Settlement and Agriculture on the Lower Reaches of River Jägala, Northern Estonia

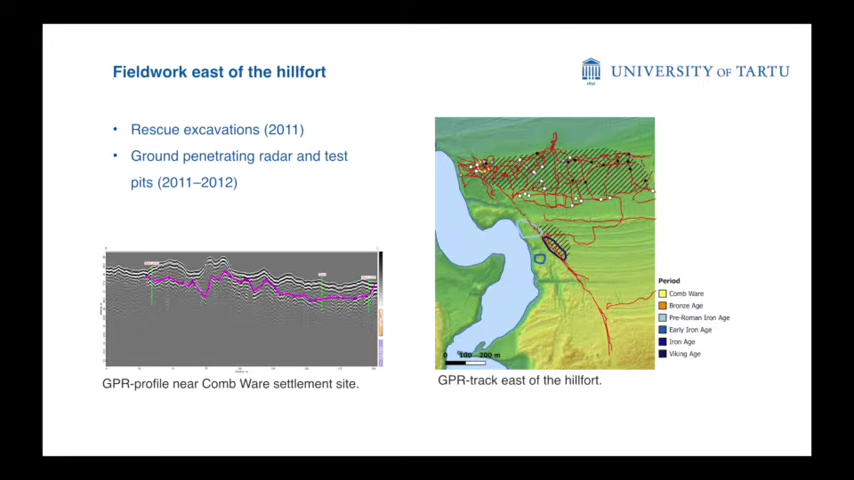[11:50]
and got some test heads to confirm the profiles of the contact with the radar. So, yeah,